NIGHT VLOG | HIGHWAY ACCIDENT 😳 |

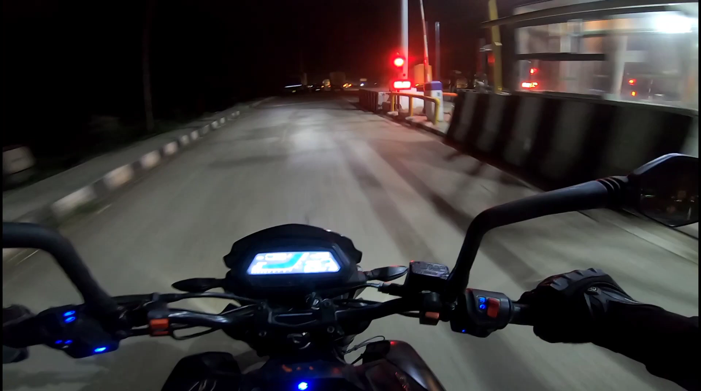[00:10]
नाइट ब्लॉक आज सके मैं फर्स्ट टाइम नाइट ब्लॉक और इतना टाइम से 7:54 बाइक माइलेज भले दी तीन काटा कमी से 137.6 चलिले और ये मेन रहा और गई पाते सके बाजि मानने दुघंटा तो पाई जाम आराम से कि अलग भूख लगे तो आगत गई रखी क्या खा लम सर
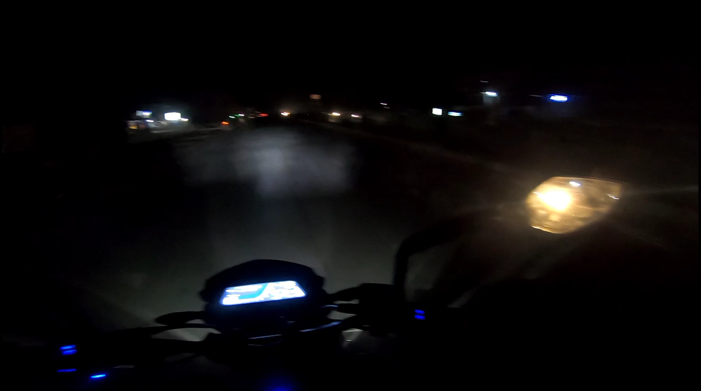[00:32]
जागी रोड ना सोनापुर क्या खा लम यू लाइट तो सब 1, 2, 3 पोहर तो कैन लगे कमेन्ट कर कब और अलग बढ़ा दूँ पोहर तो
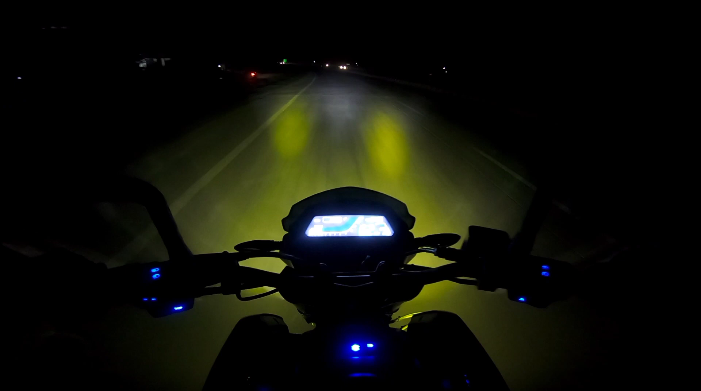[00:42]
यू आम जा 97 किलोमीटर गुवाहाटी 97 किलोमीटर से और जागी रोड 43 किलोमीटर लाइट तो लगे बेहद करा ना पैसा तो इने जो जन लगा ना मैं पोहर तो धुनिया पासी कम लंग राइड गोले और फगी एरिया गोले तो बहुत कम यू
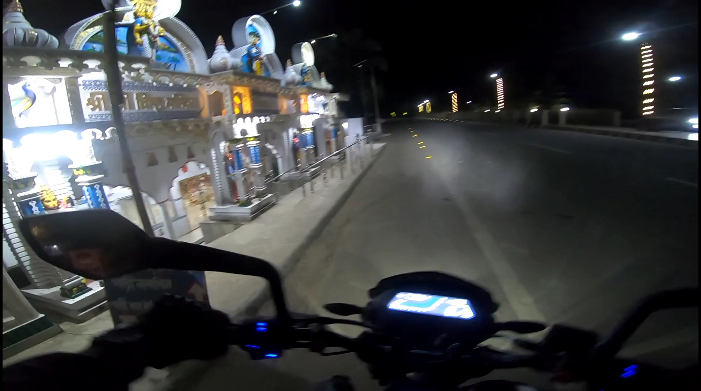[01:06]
मंदिर तो देखी भल लगिले तो एक पिक्चर क्लिक करल इते श्री श्री विष्णु मंदिर
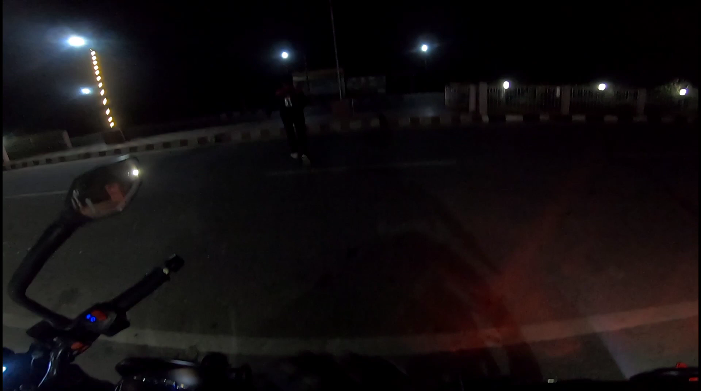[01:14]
कंकणे दौड़ी गई है कंकण भाई फटो क्लिक करें
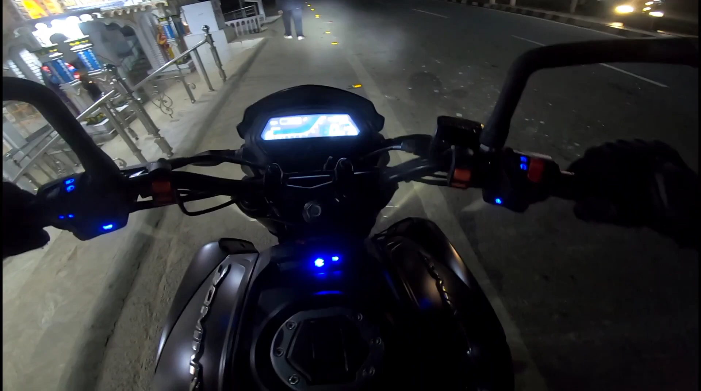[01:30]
80 इते लिखा से नो पार्किंग इतना देखा पाल सॉरी और फटोबाक चाहे फलो कर इन्स्टाग्राम कुकु बड़ो 56 जी आसे एल के चलिले 160 किलोमीटर हेलो जी आ पाल सोनापुर टल गेट
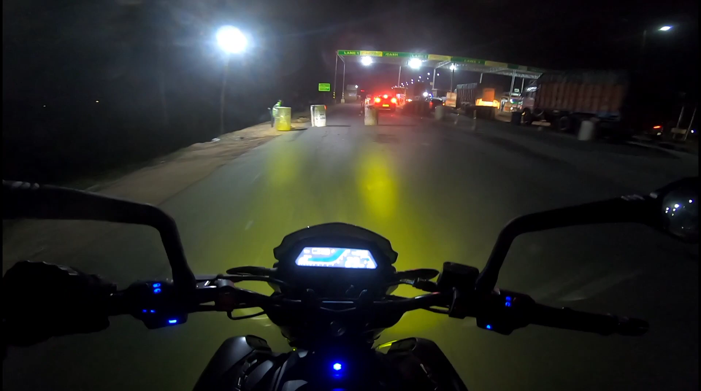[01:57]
100 100 100 न बेसि लगे 150 टका लय निकी और ये क्या हल सगे गाड़ी एक्सीडेंट एक्सीडेंट बेहक पूरा आगर ग्लास पूरा गुस गई है इतना सीकार गाड़ी उलि मारि जाए विचार
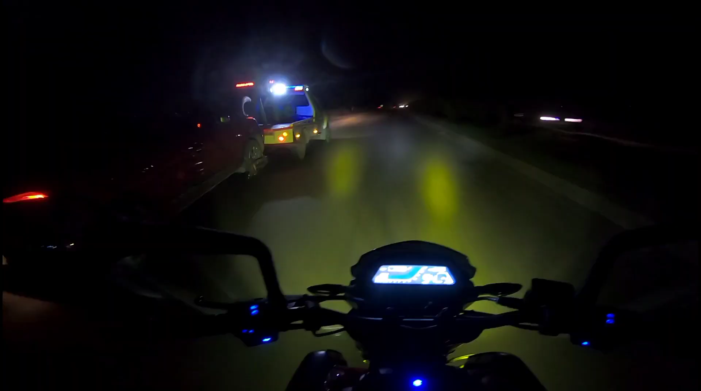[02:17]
एक सूना लग
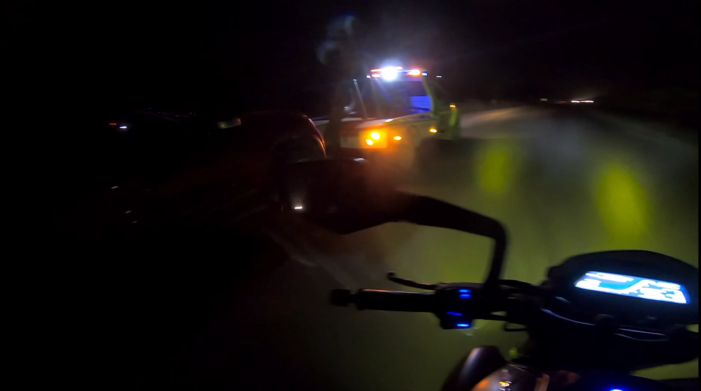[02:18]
गया इफाले पूरा आराम बहि स्टारिंग पूरा जुलनाथ जा थका जन लगे सके मन में पूरा टेंशन चलि इतना अलग जुलनाथ आराम लै जाए